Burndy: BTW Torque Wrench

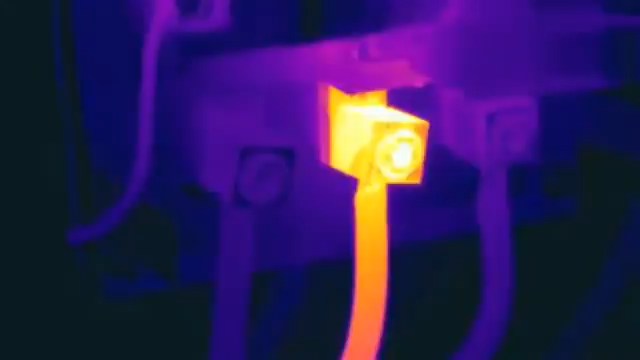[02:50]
Conversely, if you apply too much force and break conductors, it will lead to the same resistance and heat problems.